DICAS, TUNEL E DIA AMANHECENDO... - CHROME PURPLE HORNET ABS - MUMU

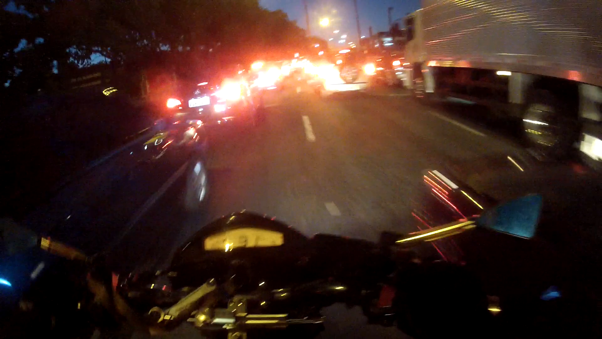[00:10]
Estamos aqui na Avenida dos Bandeirantes, galera, sentido ABC, sentido Anchieta, Imigrantes aqui.